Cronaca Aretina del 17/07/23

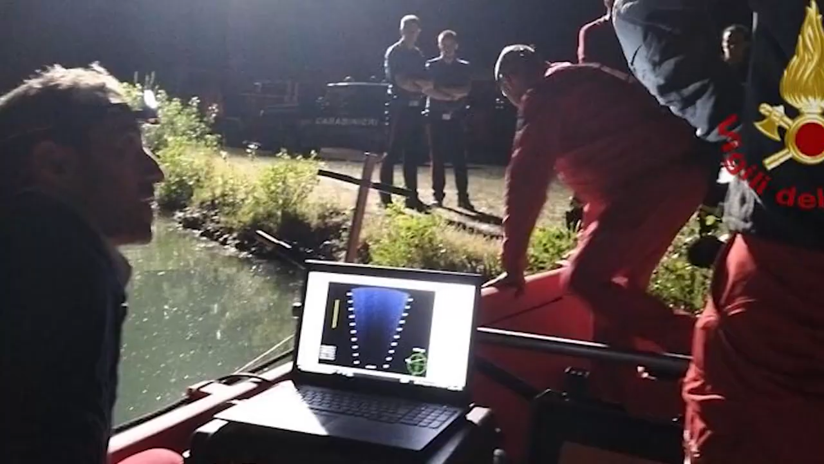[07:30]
Le ricerche sono andate avanti anche durante la notte grazie all'impegno dei vigili del fuoco con il nucleo sommozzatori che hanno utilizzato un ecoscandaglio, uno strumento che emette onde che permettono di individuare la presenza del corpo durante le ricerche,